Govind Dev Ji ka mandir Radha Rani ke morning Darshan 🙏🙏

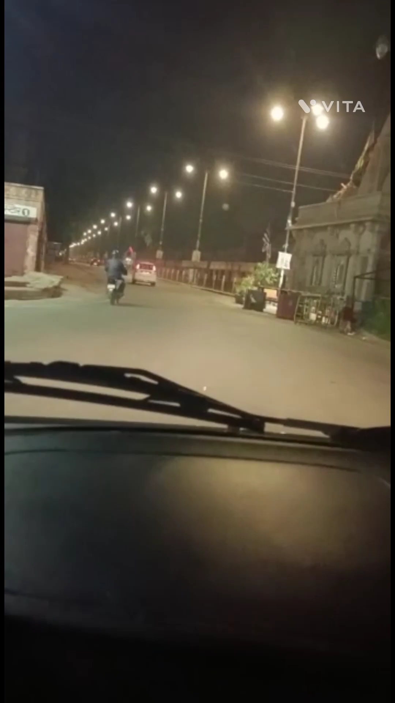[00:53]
यहाँ पे मैं मेरा होम ये सिटी पैलेस है।
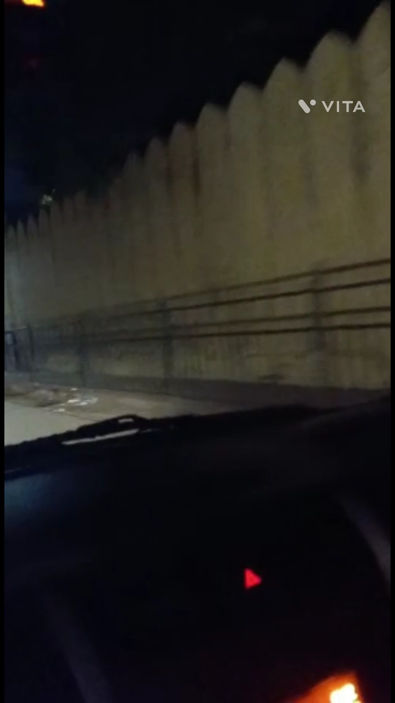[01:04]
ये जंतर मंतर इसमें होती है शादी वाद या रिसेप्शन लिखा ना जंतर मंतर।